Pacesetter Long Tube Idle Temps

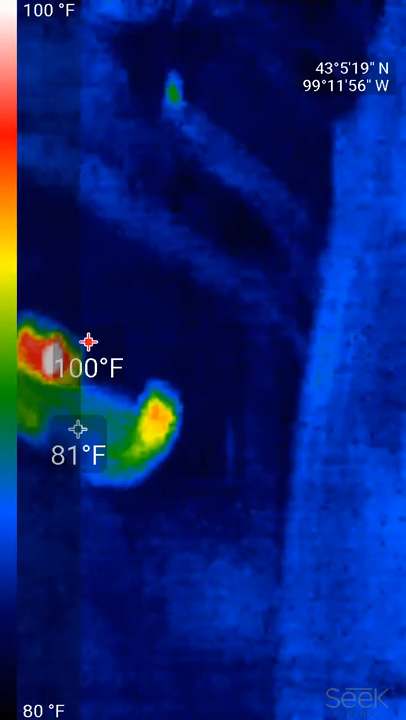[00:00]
On screen: scale top 100°F, scale bottom 80°F
I don't know if this can record audio, but here's how quickly headers heat up.
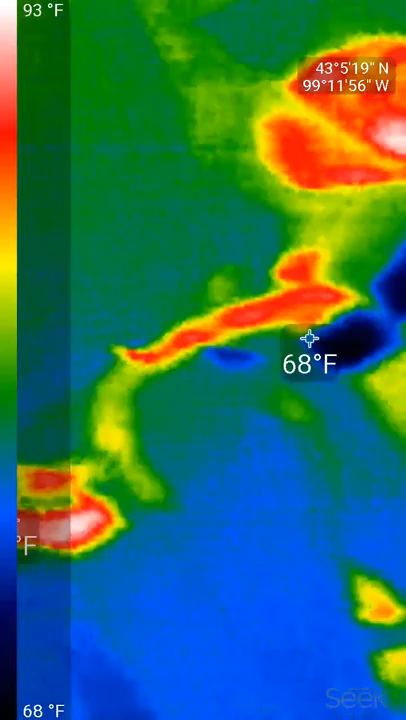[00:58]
On screen: spot 68°F, scale top 93°F, scale bottom 68°F
Believe it or not, these are the air conditioning lines.